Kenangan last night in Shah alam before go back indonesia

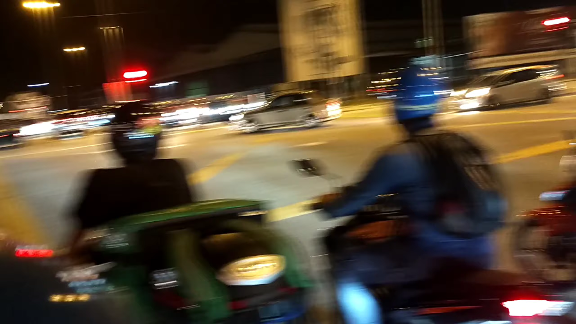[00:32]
Depan itu adalah pos Pakom, itu ke section 18, section 17.